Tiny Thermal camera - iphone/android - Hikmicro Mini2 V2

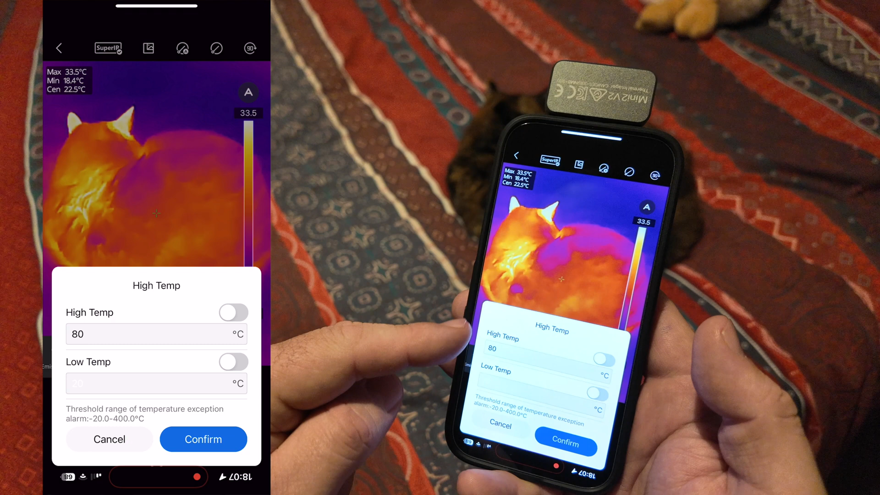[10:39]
On screen: spot 22.5°C, max 33.5°C, min 18.4°C
so if you've got anything above a certain temperature it instantly alarms
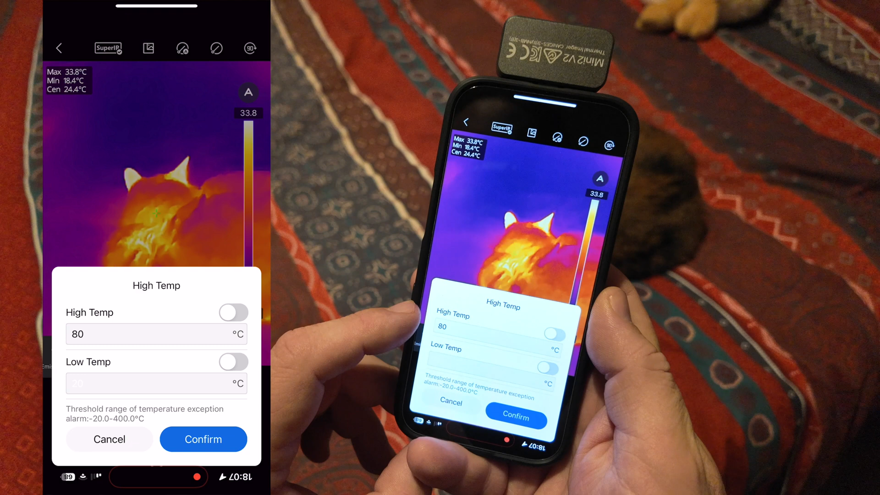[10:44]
On screen: spot 24.4°C, max 33.8°C, min 18.4°C
you so you don't have to pay too much attention to it you're just literally flicking around looking at everything
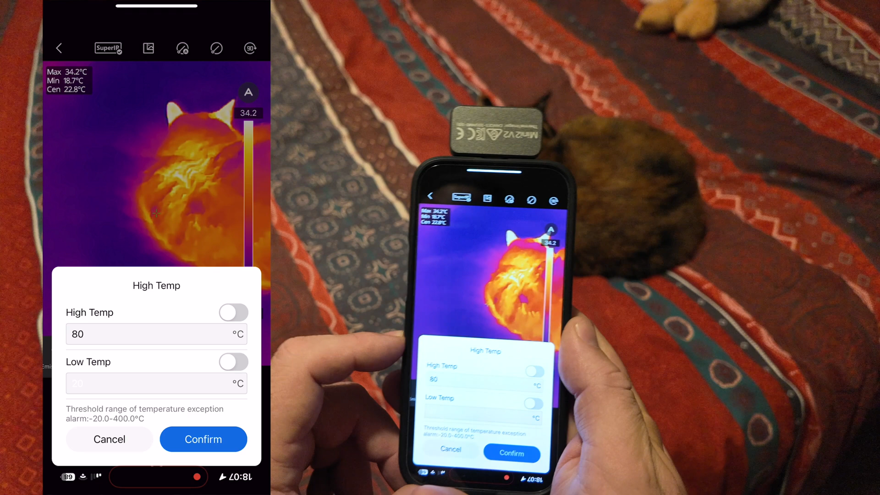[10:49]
On screen: spot 22.8°C, max 34.2°C, min 18.7°C
you can set up a high temperature alarm there or a low temperature alarm depending
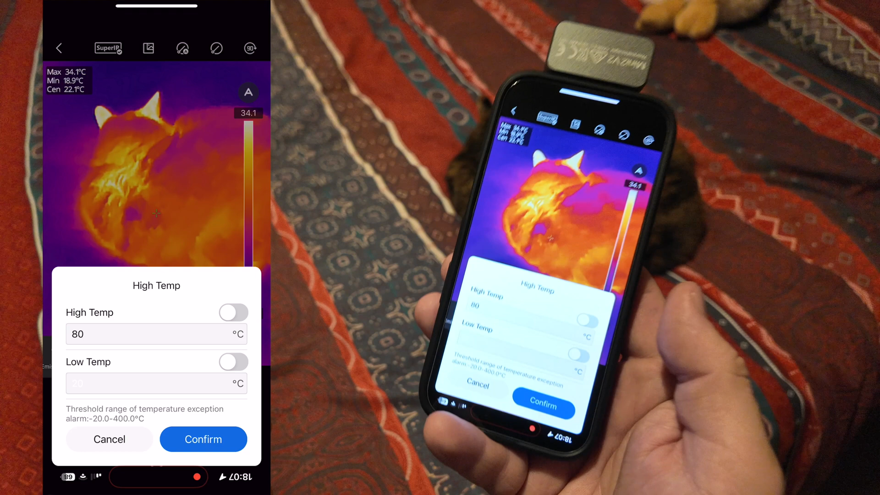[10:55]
On screen: min 18.9°C
on what you're checking and then it will notify you when anything appears within the screen
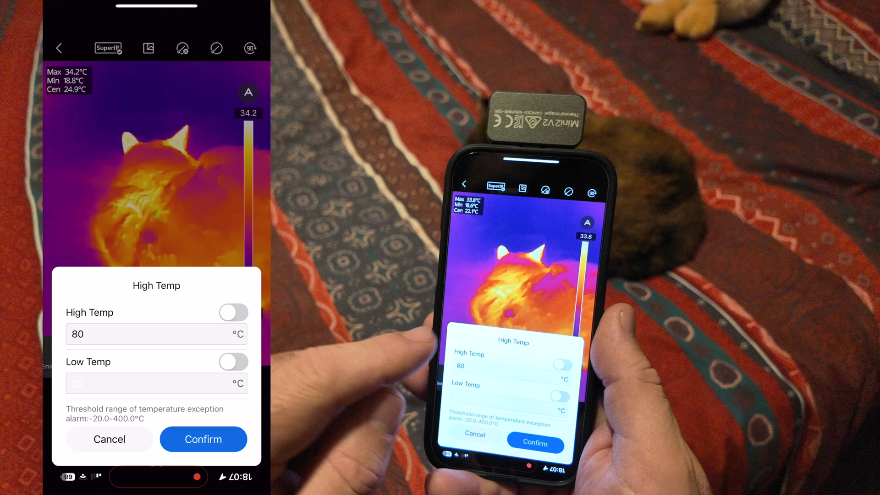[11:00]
On screen: min 18.8°C
uh outside of that temperature setting that you've set it at down at the bottom uh
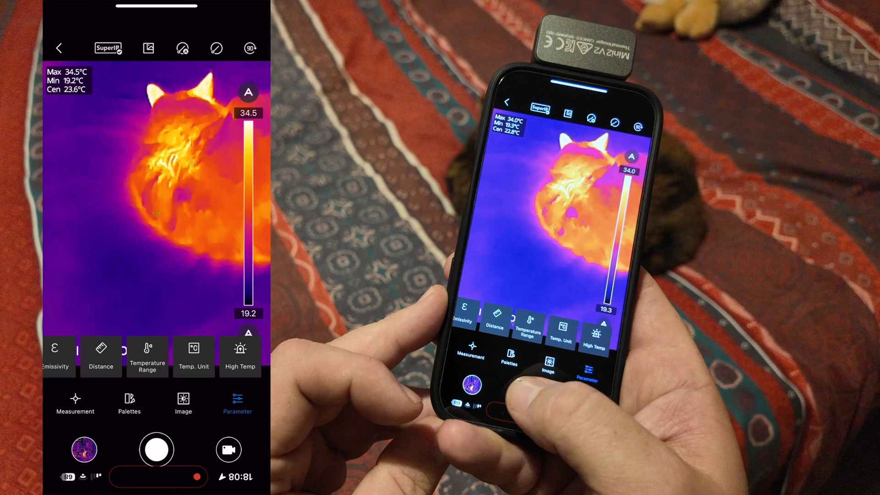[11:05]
you can switch between photos and video so you can take either photos
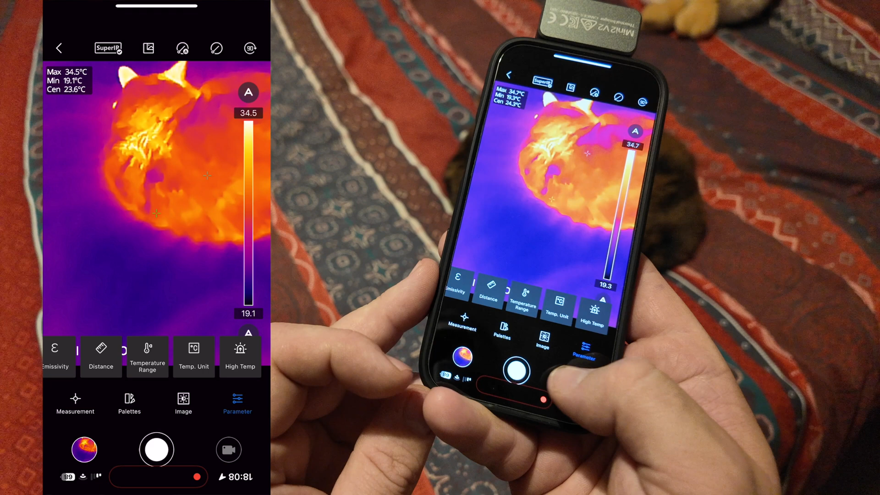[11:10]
or video of whatever you're looking at uh which is always a good thing so if you're ghost hunting and things like that you want to take a video of that don't you and then bottom left obviously
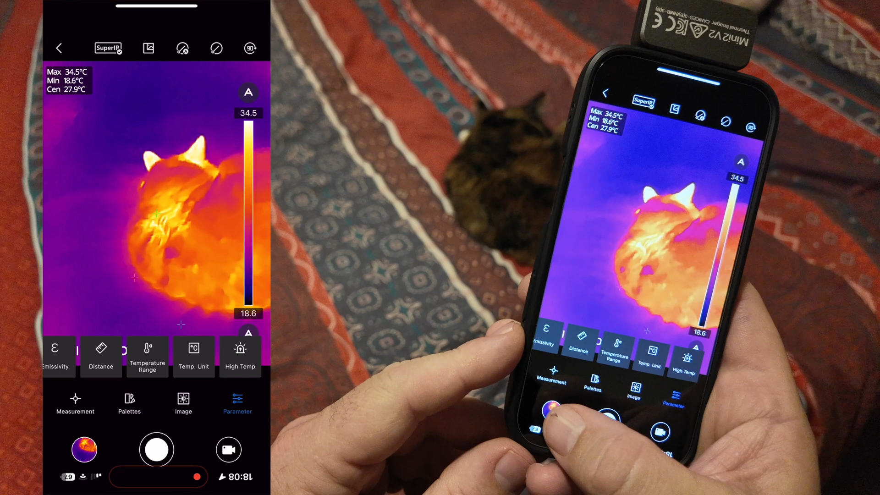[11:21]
On screen: spot 27.9°C, max 34.5°C, min 18.6°C
uh that recalls any photos or videos uh that you've taken
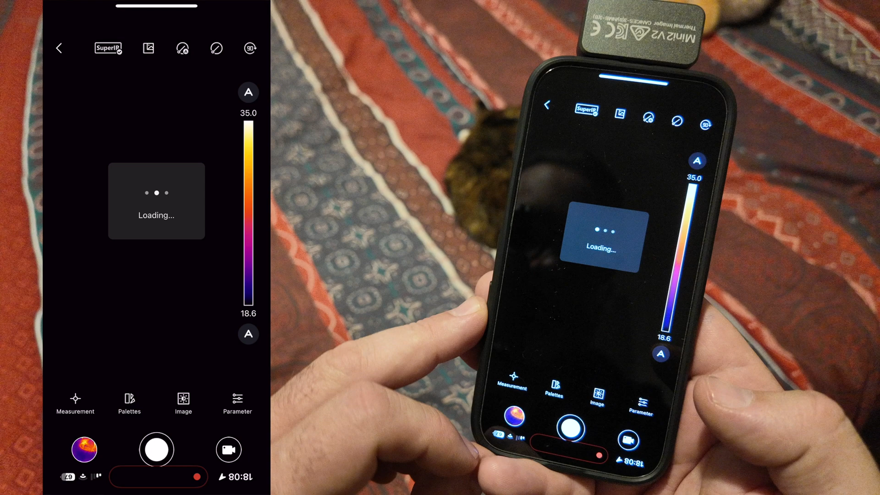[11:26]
uh and i believe they will be saved into your photo album as well right
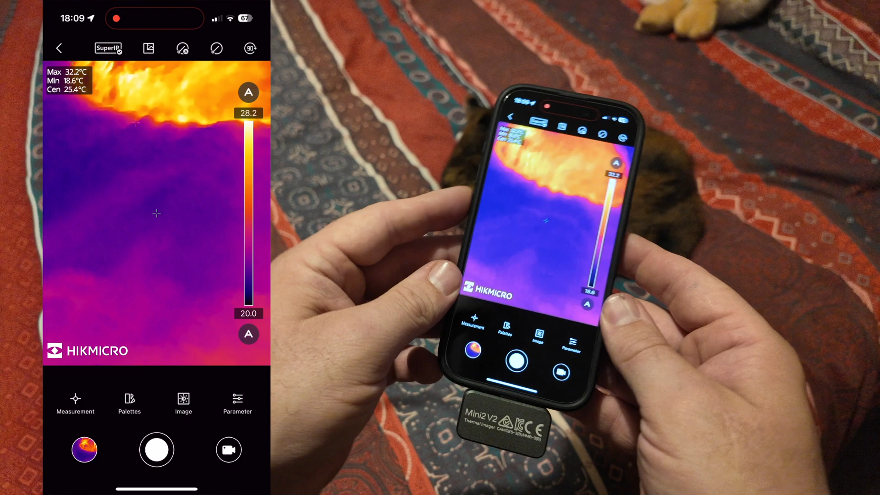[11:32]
On screen: max 32.2°C, min 18.6°C
so if i hold the phone the right way up for a second just because i want to show you this one uh you've got the super ir there which gives you a really nice clear image i don't know why anybody wants to turn that one off
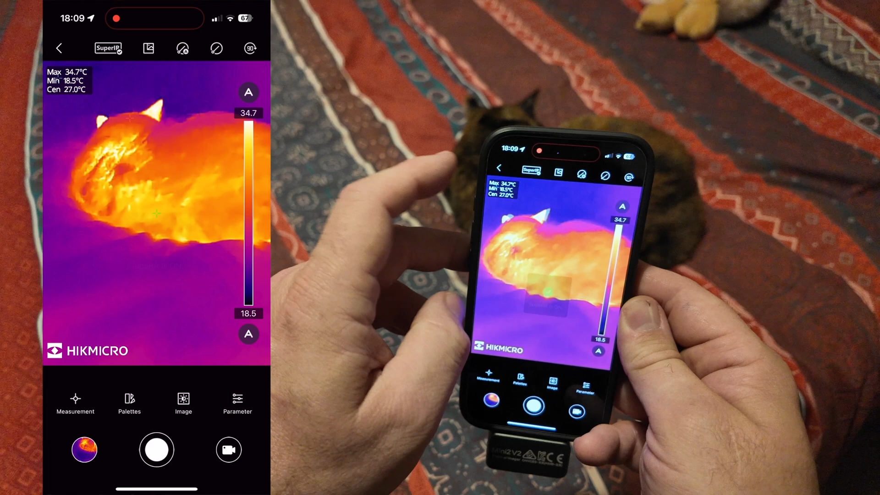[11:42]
On screen: spot 27.0°C, max 34.7°C, min 18.5°C
the next one along is picture in picture so that gives you a nice
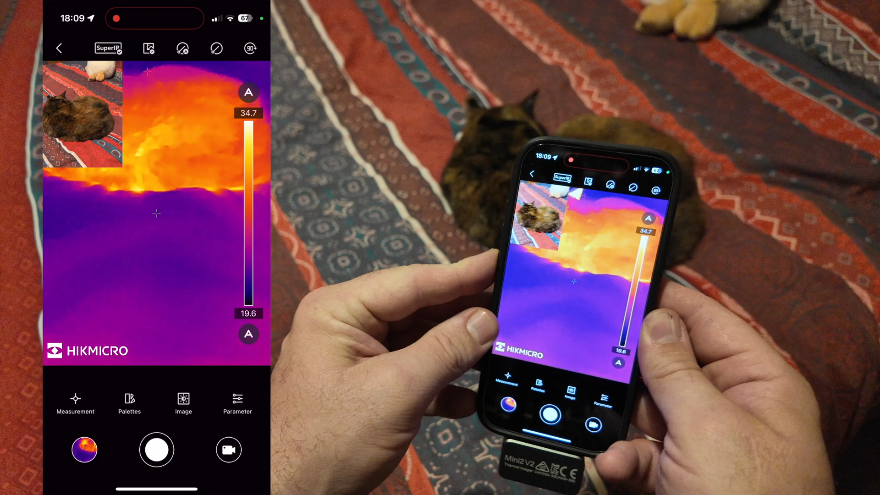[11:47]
picture from your normal camera of your phone uh that you can also
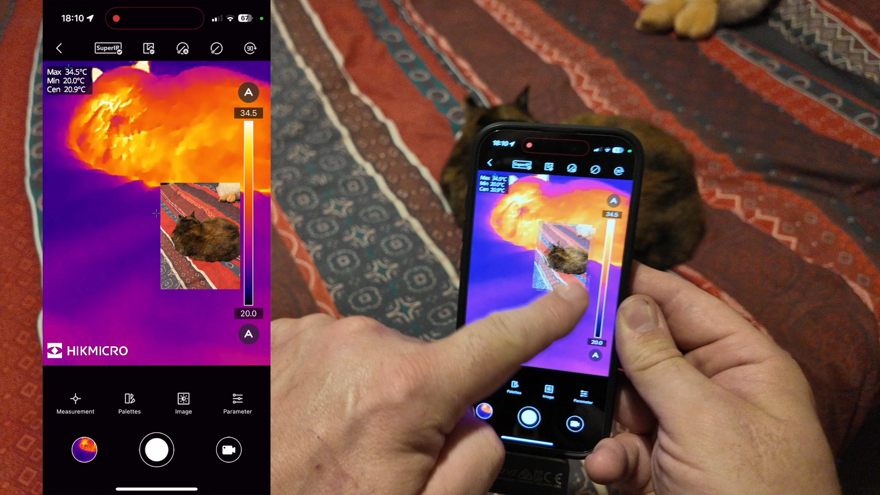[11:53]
On screen: max 34.5°C, min 20.0°C
move around to wherever you want and when you're recording it will record that as well so you've actually got a
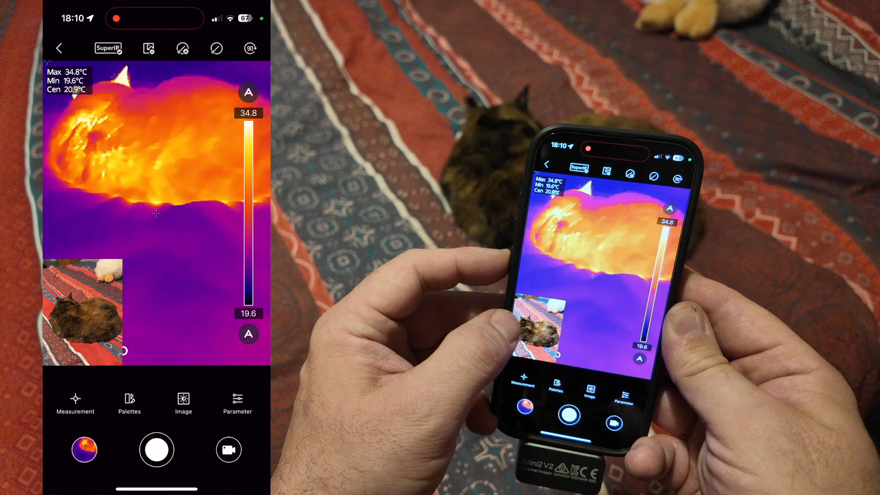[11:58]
On screen: max 34.8°C, min 19.6°C
video of what you're looking at as well as the infrared image uh there's lots of other little
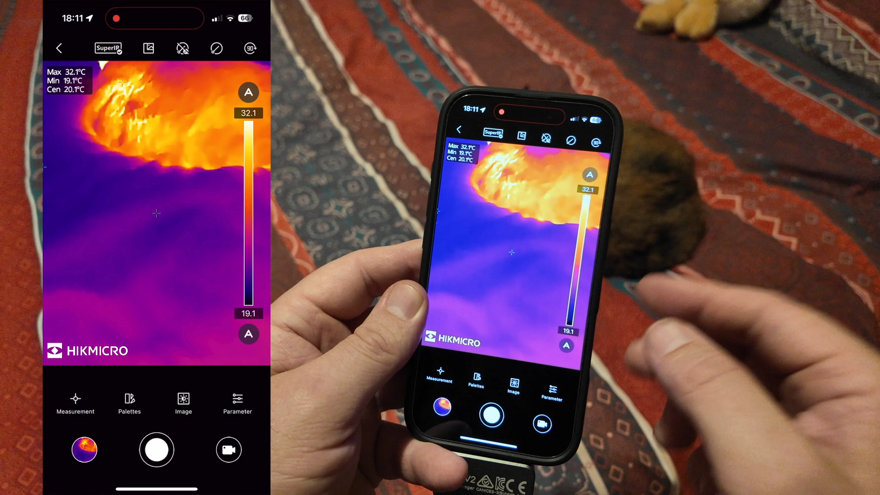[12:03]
On screen: max 32.1°C, min 19.1°C
things you can do with this like you can manually uh put the minimum and maximum temperature in to really fine tune what you're wanting to look at i tend to leave those
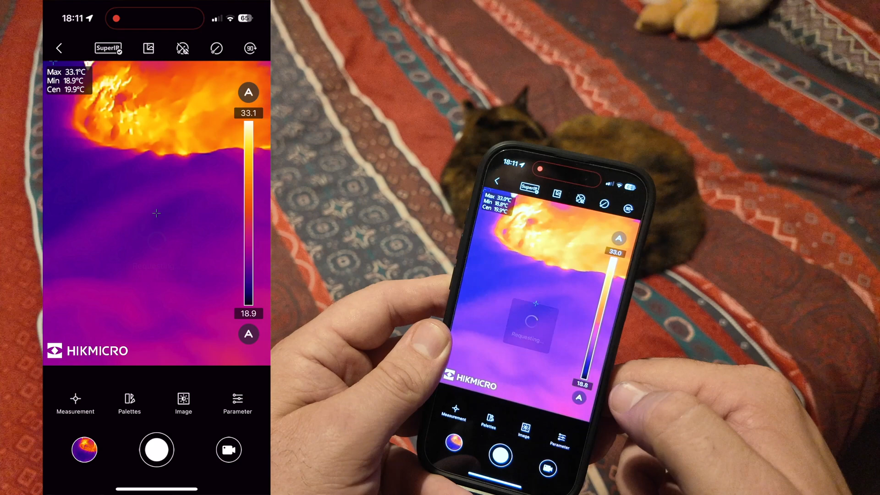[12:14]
in auto normally let's stop looking at the cat and let's just show